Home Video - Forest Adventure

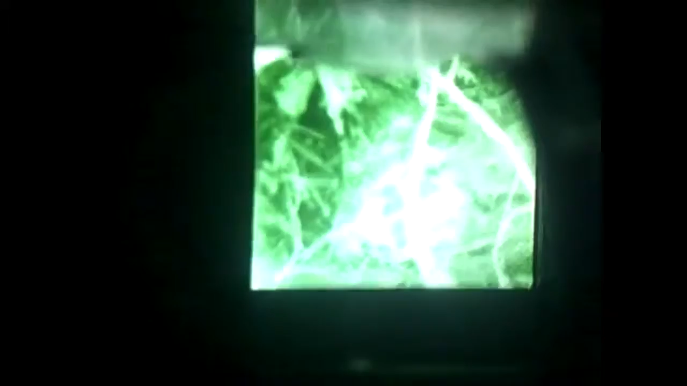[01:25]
Yeah, actually, you can kind of see You can see great Kind of God damn But it's the depth perception that you can't see Do you want to do this?
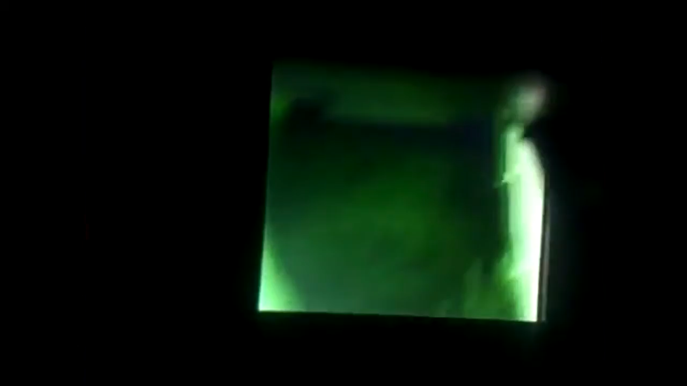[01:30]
No We drank quite a bit down here when we were building this Yeah, we did See what? There's another thing right here That was a good night too, wasn't it, Bob?
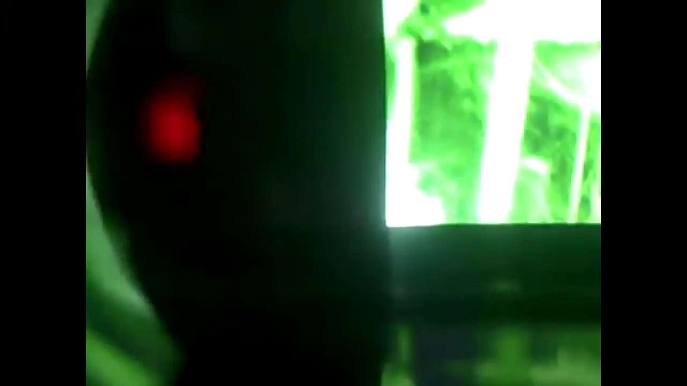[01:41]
Yeah, it was a good day Except for that dude You can kind of see the path right there That goes hella far back